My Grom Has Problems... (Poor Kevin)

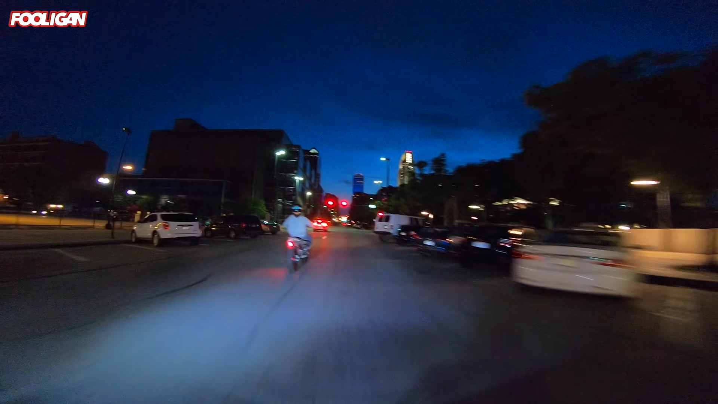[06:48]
we'd have to get out of downtown he's already looking at it he wasn't pulling us over or nothing yet but he's definitely watching us and back to wheelies
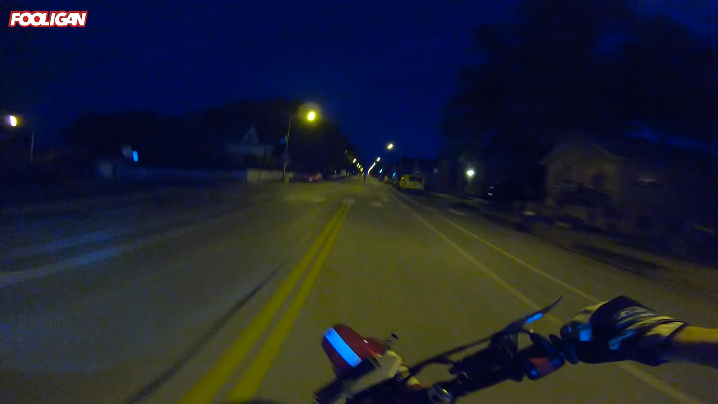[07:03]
what's up I did a one-hander no brakes that's sketchy
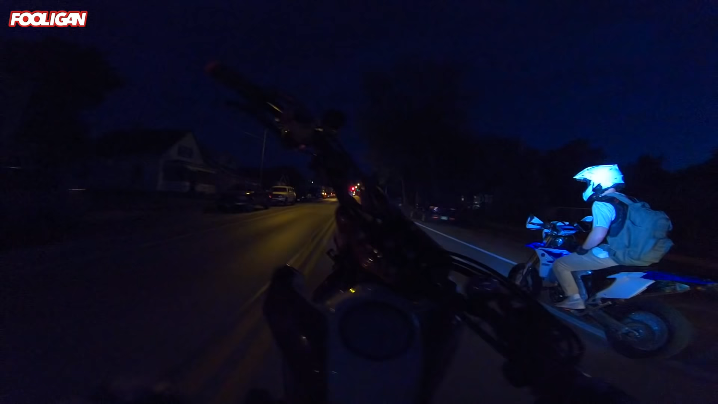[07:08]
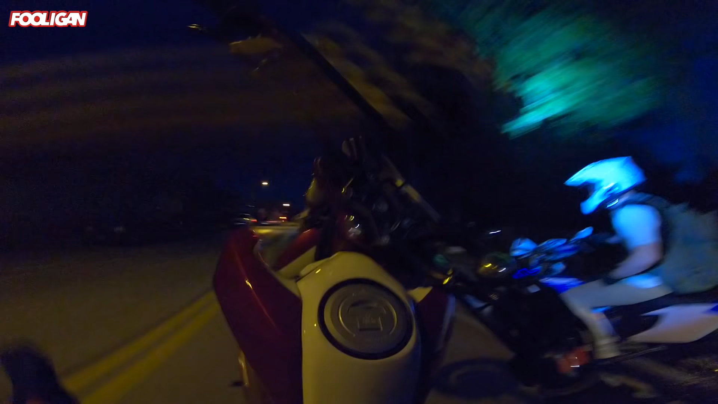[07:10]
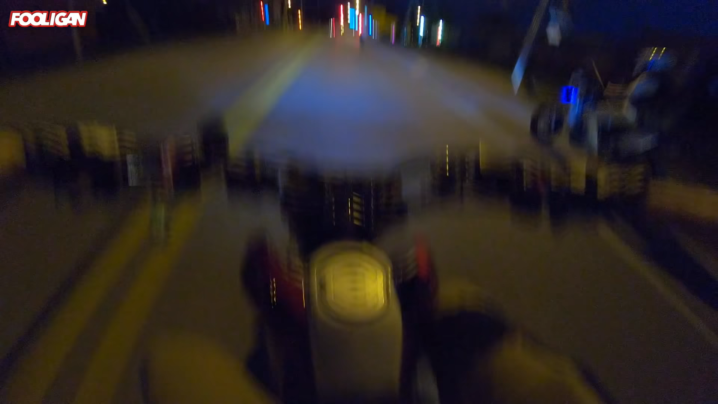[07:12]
threw it over too much trying to show off hey what's up man he waves yeah this is right down the street from where my KTM was found whenever we went back and got it that was fun I hated the fact that it got stolen but we got it back in great shape and the people got caught so that was great
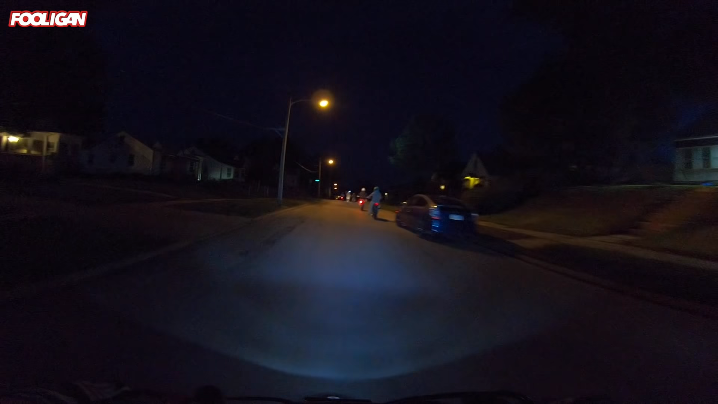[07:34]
thank you for everyone that helped we got a drz friend I'm not sure who it is but he's doing wheelies so welcome buddy
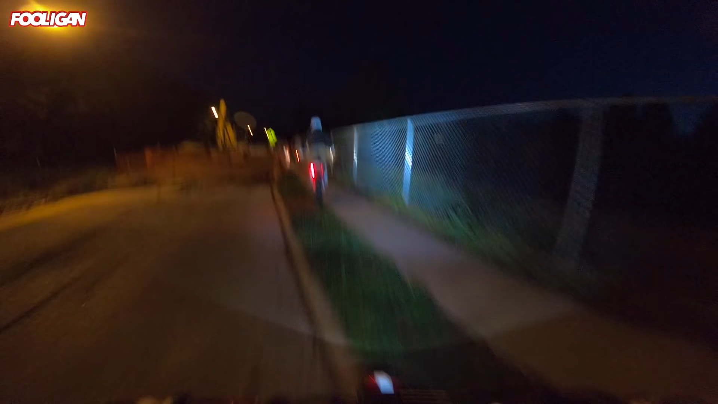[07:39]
off road don't go down that